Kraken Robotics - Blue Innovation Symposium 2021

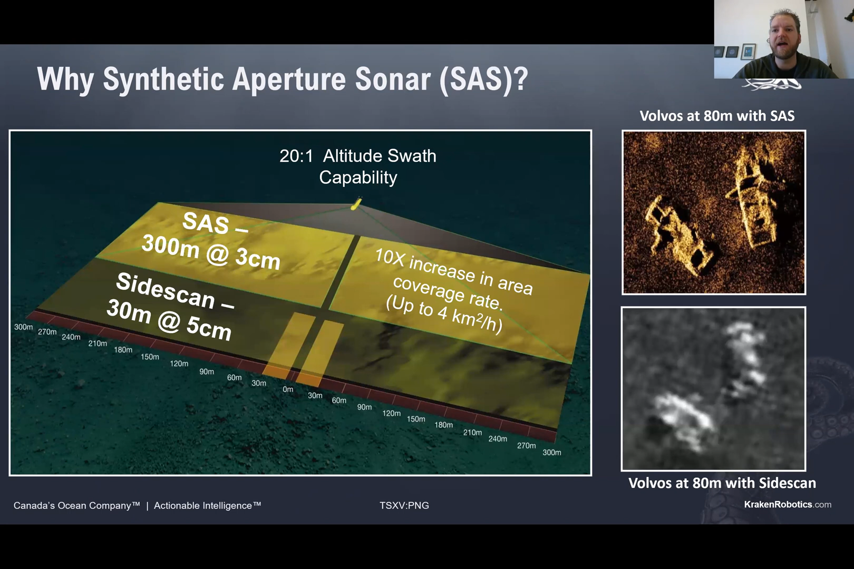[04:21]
Well, that allows us to cover larger areas in shorter periods of time with higher resolution and giving you full confidence of the objects that you're going to see there on the seafloor.
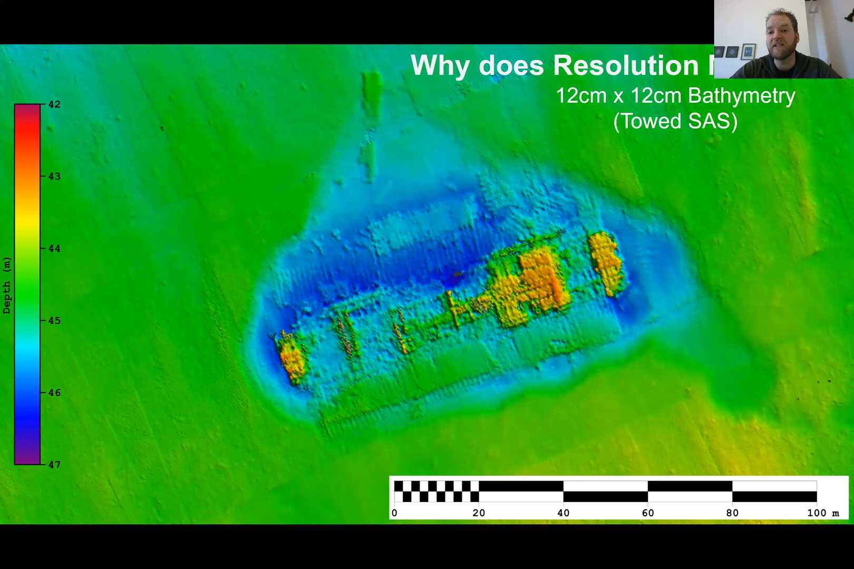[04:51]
an order of magnitude higher resolution, we can tell immediately it's definitely not a warship or any kind of historical artifact. It's definitely a barge out there.
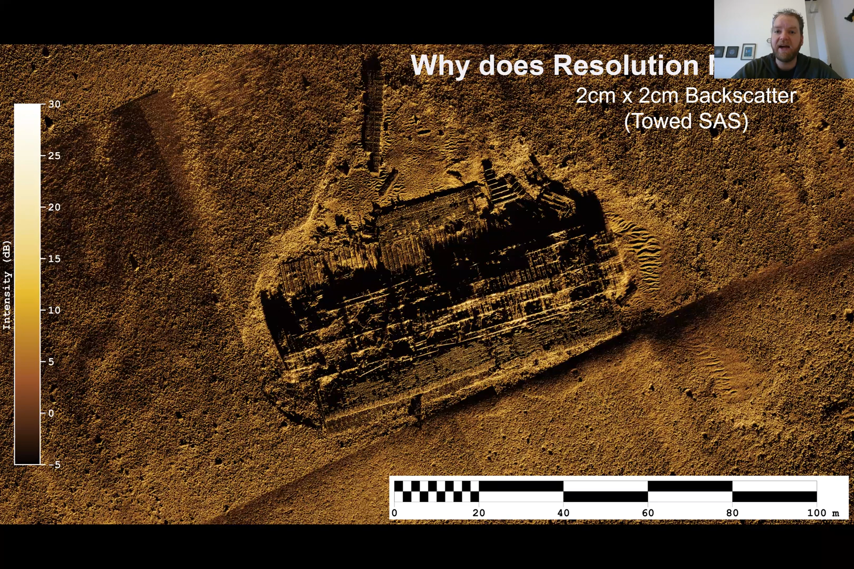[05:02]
And then when we start to look at the backscatter, then we get down to two centimeter by two centimeter resolution. We can get a much higher resolution image and actually identify what this wreck is and confirm that, yes, it was in fact a barge.
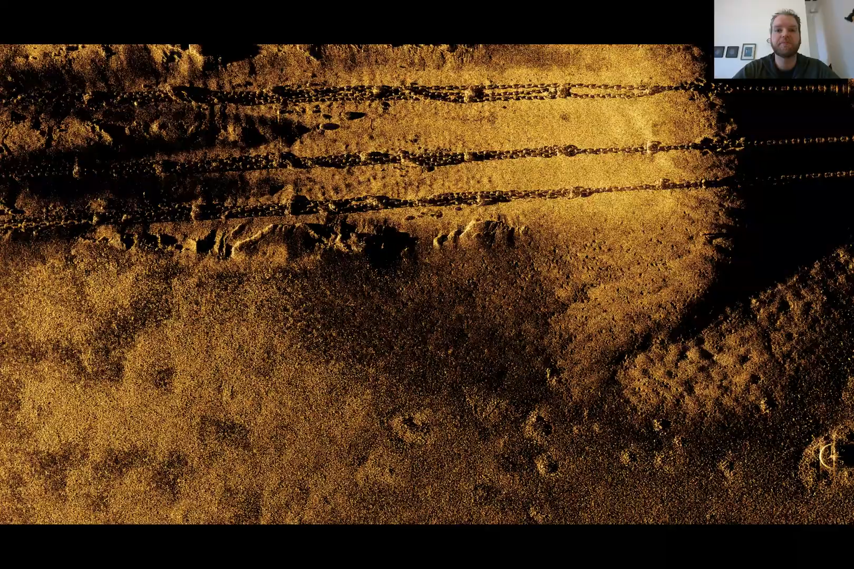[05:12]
To give you a different example when we're talking about offshore infrastructure, these are some mooring chains that we had imaged using our synthetic aperture sonar system.
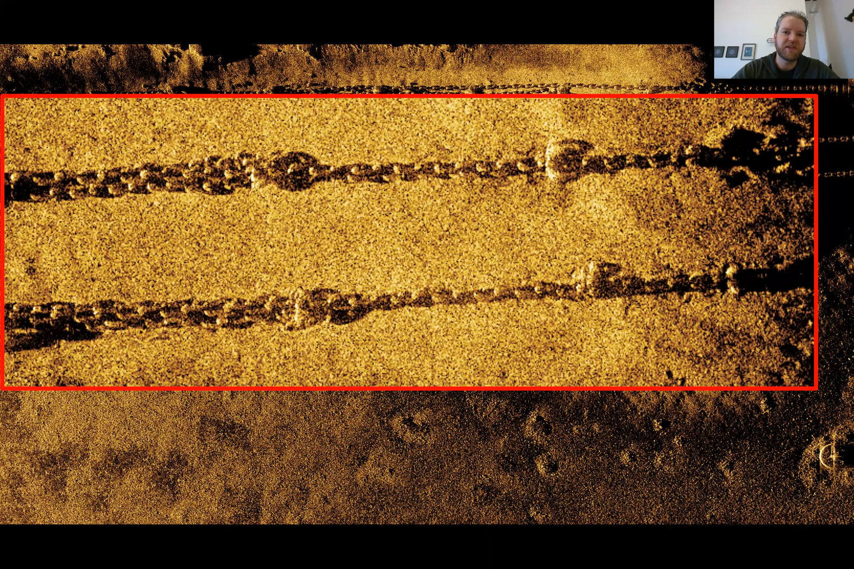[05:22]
So we can see the individual links in the chain there. But more importantly, once we start to identify an area of interest on the chain,